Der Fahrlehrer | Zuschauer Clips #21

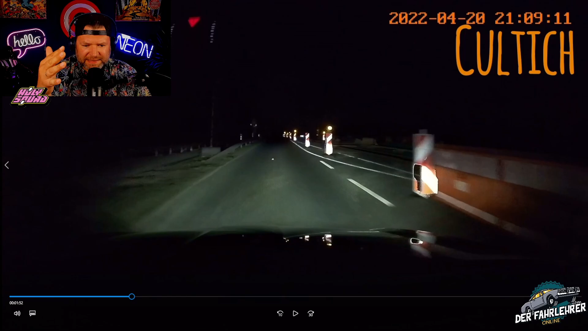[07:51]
Es ist nachts. Man kann nicht viel sehen. Also muss man doch echt bescheuert sein, wenn man als Fußgänger auch noch den Gegenverkehr entgegen hier durch die Dunkelheit marschiert. Am besten noch mit seinem Partner und Kinderwagen. Also das wäre, also kann ich mir nicht vorstellen. Das kann ich mir nicht vorstellen, dass jemand...
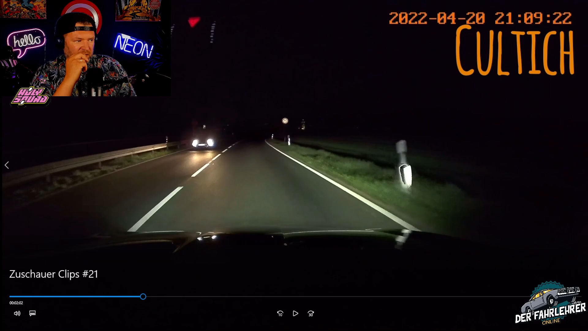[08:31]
Wie kann man mit seinem Kinderwagen Baustelle in der Dunkelheit? Was ist mit den Leuten da draußen los? Ich habe keine Ahnung. So, Daniel.
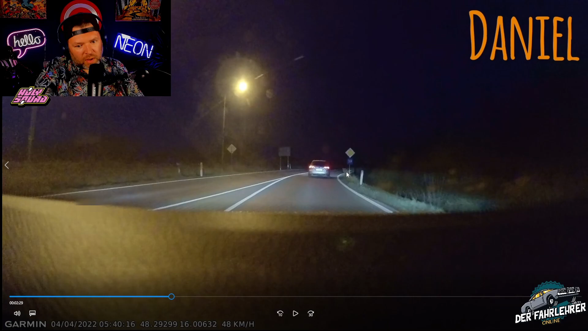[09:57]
Dann donnert er uns doch hinten drauf, der LKW. Hab mal geguckt, wo ich da so hin muss.